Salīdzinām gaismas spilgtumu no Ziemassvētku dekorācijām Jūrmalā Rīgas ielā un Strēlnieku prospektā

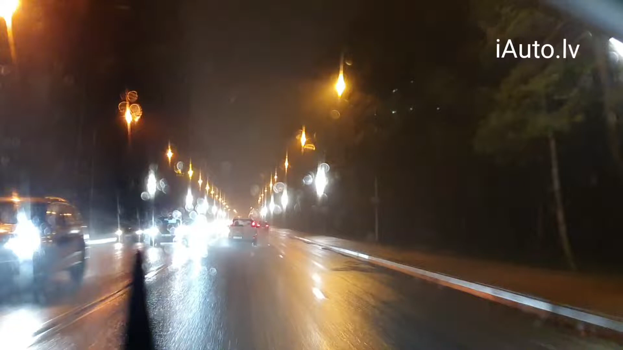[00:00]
Salīdzināsim, kā izskatās gan drīz tas pats apgaismojums, nezinu, pēc koda vai sakrīt vai nesakrīt ar to, kas ir redzams Strelnija prospektā dubultos, bet šeit mēs redzam šos tas iemsāt dekorus uz Rīgas sīles, braucot uz dzintargājas pārvada. Un tagad jau maz posmas pie Jūrmalas domas, kas par šo visu lēmju redzam, jā, zolīdi,
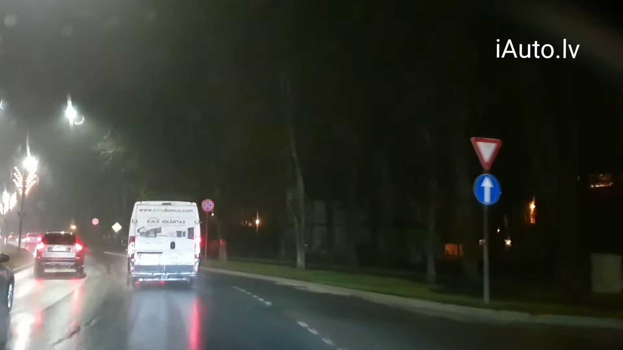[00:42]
labi, netraucējoši pats galvenais ziemsvēt dekoru. Satiksmas drošībai. Kreisā pusē tie jūs labiņām, tie skujiņā skaitās. Vienu gadījumā kāds nesakrāt. Te jau varam redzēt jaunās gaismas, ko stādīja uz šiem tas ziemsvētkiem.
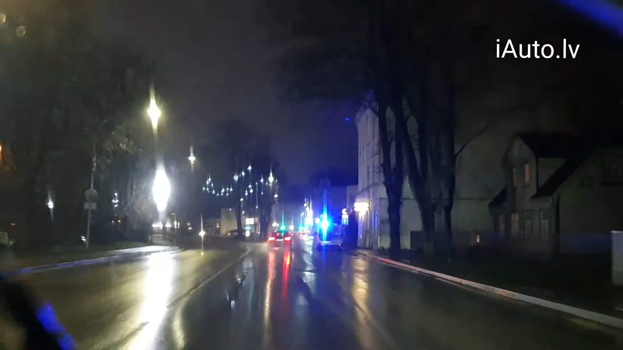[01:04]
Stīprs piltākas, bet te viņas vismaz nav tādā masveidākā. Mēs brauksim atpakaļ ceļā, to līdz paskatīsimies, kā tas izskatās. Pa luksoforiem jau var jāpiemina, kas te ir salikt. Pirmkārt, luksofori ir pareizi salikt.
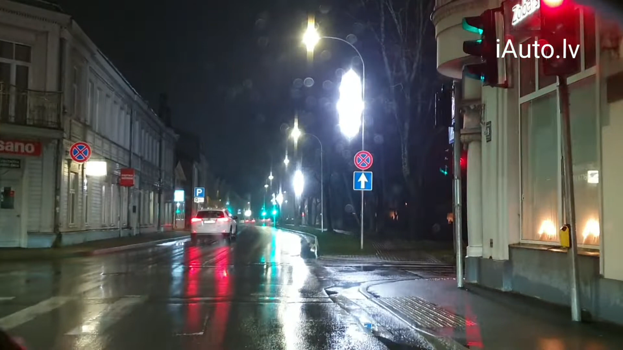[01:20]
Gājie pāreiz uz divu josla ceļiem nedrīkst būt bez regulācijas, respektīvi bez luksoforiem. Un tas ir pareizi. Taču ir svarīgi noregulēt. Nu, luksoforam pie jūrmalas domas nav divos naktī jāstrādā. Plus vēl nākamajiem luksoforamiem vēl viena liela problēma. Bet tagad atgriežamies pie tām gaismām.
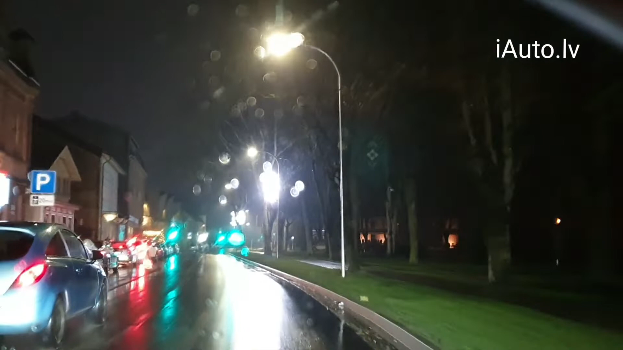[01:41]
Jo vienkārši te ir, nu, par jūrmalas satītnes organizēšanu var stāstīt un filmēt ilgi. Pats galvenais, mēs tagad redzam, kā šīs te gaismas. Pats diez, uz luksoforu gaismi ir gandrīz spožāk par luksoforu. Tam ir jābūt kā dekoram, viņš nedrīkst būt dominējošs. Tagad iebraucam mieru zonā, tā nekas netraucē un pabrauksim pēc tam atpakaļ. Pazīsimies to Eldorado, kas ir jūrmalā uztaisīts. Tur, laikam, jābūt zem fofām, lai kaut ko tādu uzlikt.
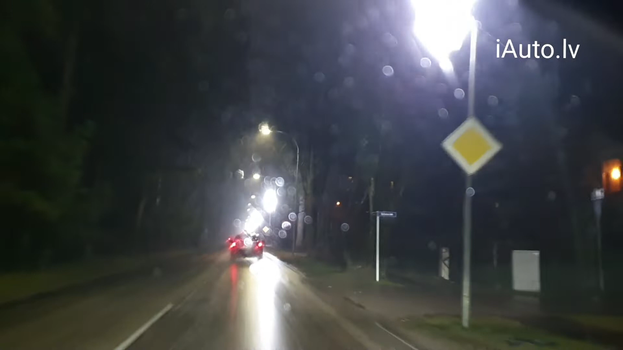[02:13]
Un tagad strēlnieku prospekts Rīgas virzienā, tāpat ir diena, darba diena, seši vakarā, tie paši laikapstākļi. Var salīdzināt pastīties video iepriekš, kā šie te paši dekori agrāk uzstādīti izskatās un kā izskatās šiem, kas ir tagad. Reku to ārprāts, kā tur cilvēks pārgāja pāri.
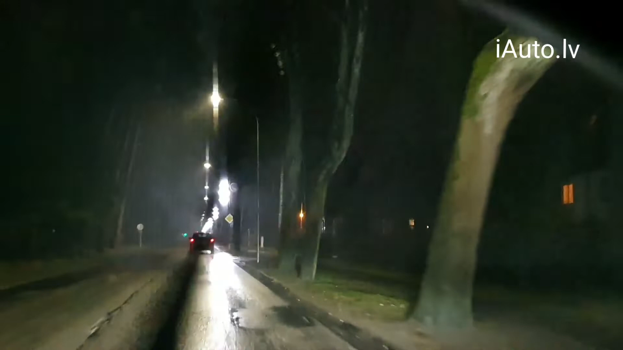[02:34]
Nu, uzreizēs tā autobusa šitajā te vietā, nezinu, vai video to varēs redzēt, ir pilnīgi nepārskatāmi ir un ļoti daudz, ko satiksma drošībai bojās šie te apgaismojumi. Viņi ir vienkārši par spilgtu, kā jau bijām nofilmēju šī auto iepriekšējā video. Te ir autobusa pietura.